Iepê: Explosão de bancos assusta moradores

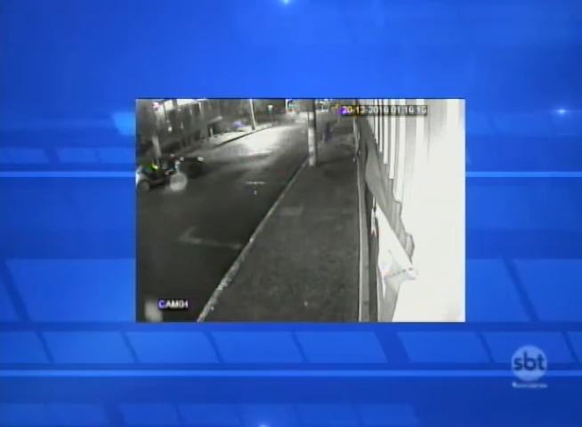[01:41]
Imagens de uma câmera de segurança flagraram os bandidos momentos após uma das explosões. Eles correm e entram no carro, inclusive no porta-malas. Oito criminosos fogem no mesmo veículo. Logo depois, uma caminhonete, que também teria sido usada pelos bandidos, cruza a rua do banco. A polícia acredita em 20 criminosos envolvidos. Nós já estamos trabalhando na identificação dos veículos,